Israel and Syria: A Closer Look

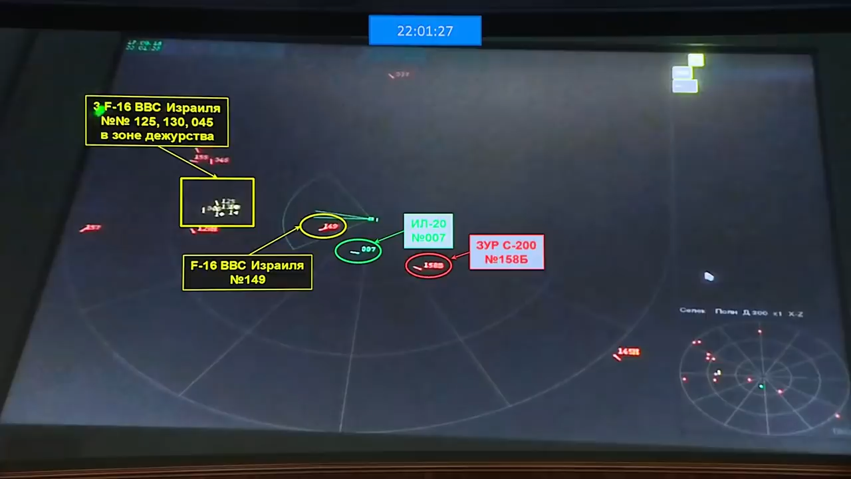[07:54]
This is what happened, Russia claims, was responsible for the shoot down of one of their aircraft in September of 2018.
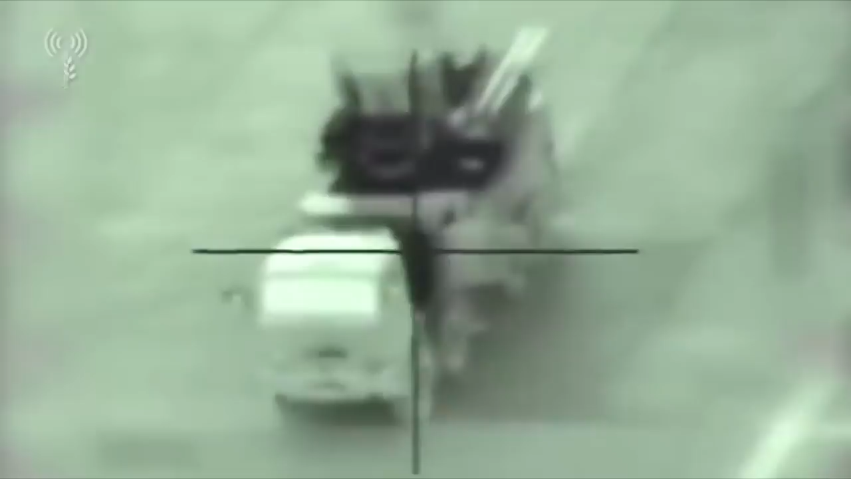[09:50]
but you can also see in the video that they are empty and reloading,
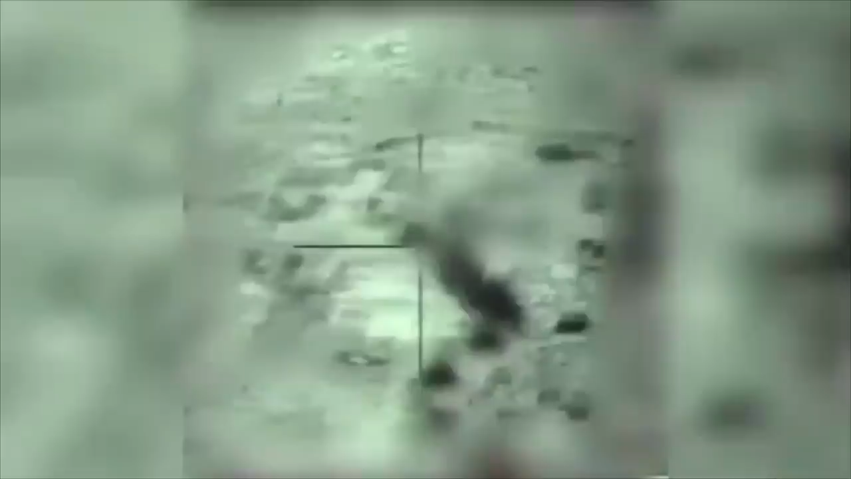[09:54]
or in this one, is currently engaging other Israeli weapons.
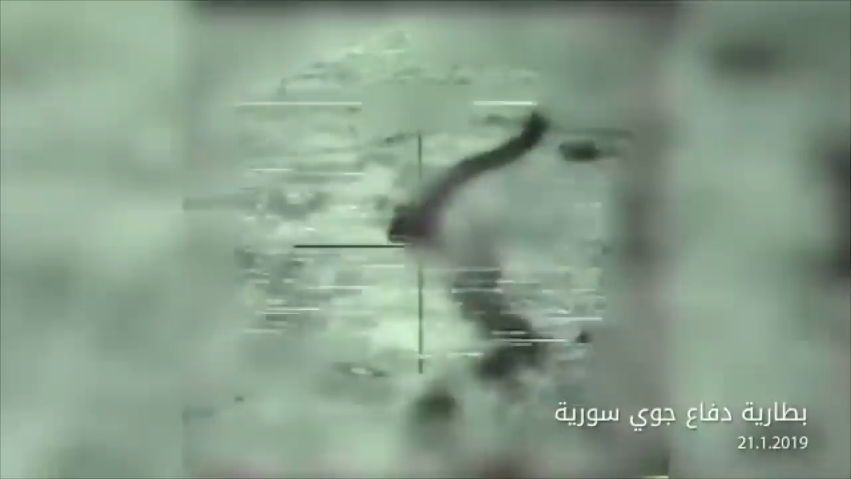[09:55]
You can tell in the clip that it is a Pantsir system,
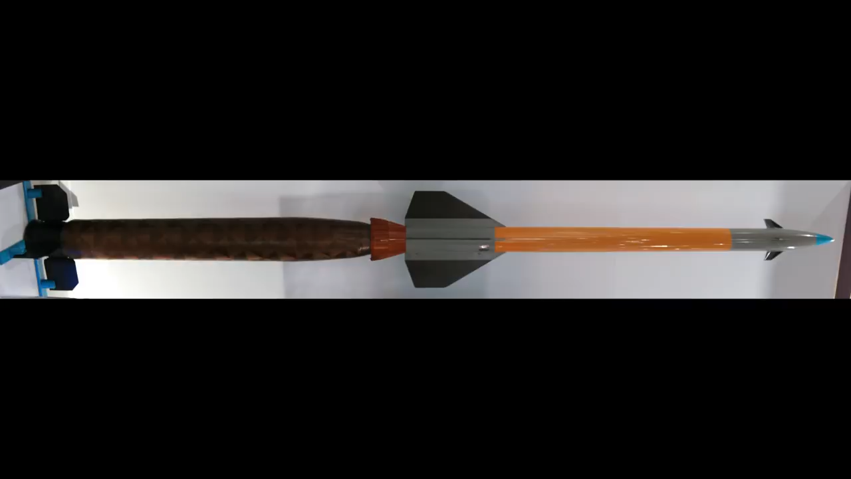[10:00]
firing most likely the 57E6 missile,
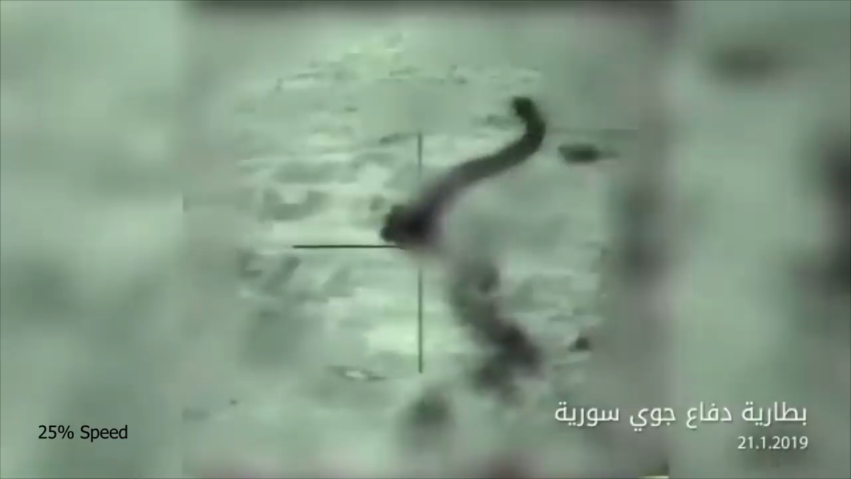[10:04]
which burns for two seconds, at which point its booster separates.
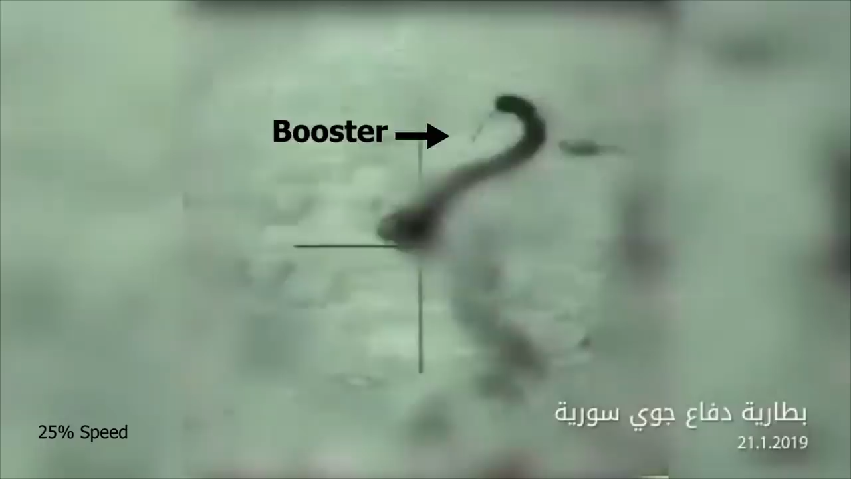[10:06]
You can then make out an explosion off to the side.
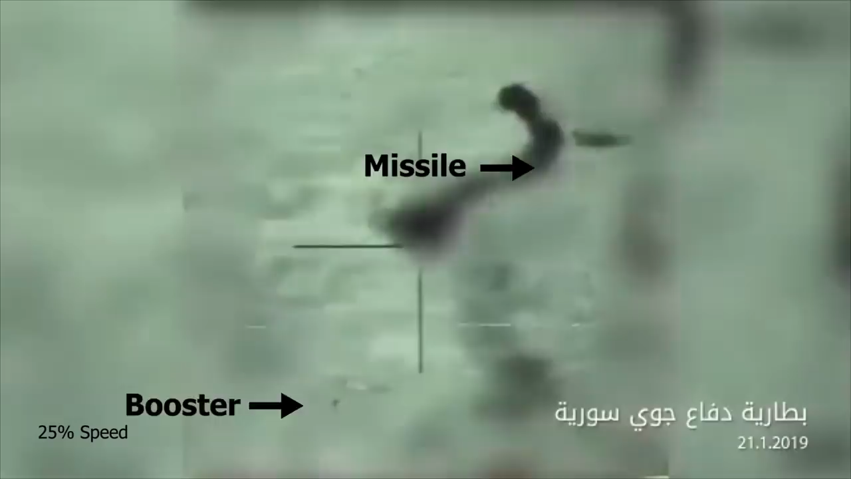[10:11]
This could be anything, honestly. It could be the missile intercepting an Israeli weapon, or it could be self-destructing after missing, or even be thrown off course by Israeli electronic warfare, although that one is unlikely.
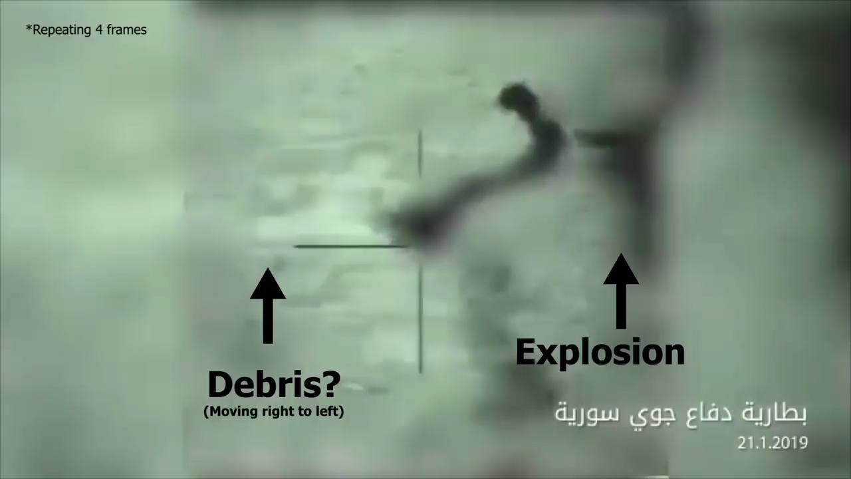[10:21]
Unfortunately, we can't tell from this footage alone.